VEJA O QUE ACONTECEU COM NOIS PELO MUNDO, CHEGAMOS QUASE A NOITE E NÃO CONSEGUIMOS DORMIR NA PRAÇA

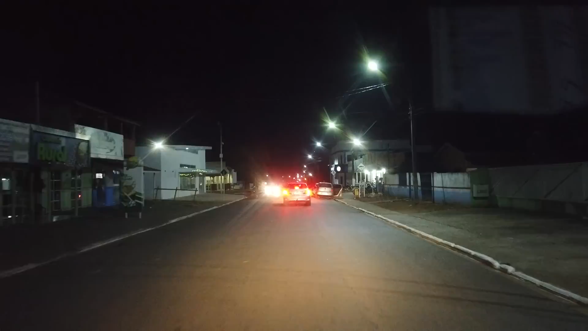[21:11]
Agora à noite, conhecendo um pouco aqui da noite em Urupá.
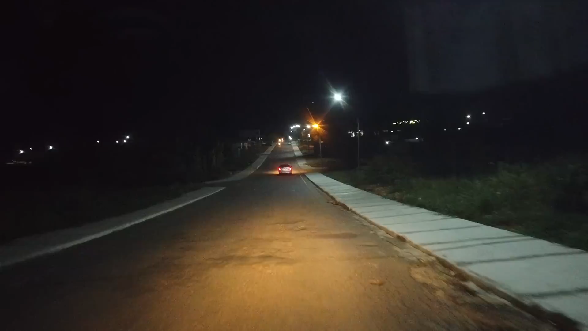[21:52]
Passando aqui do lado do hospital
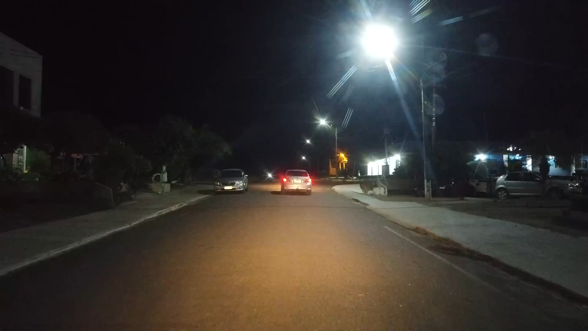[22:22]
municipal, aqui é o Jorge Cardoso de Sá.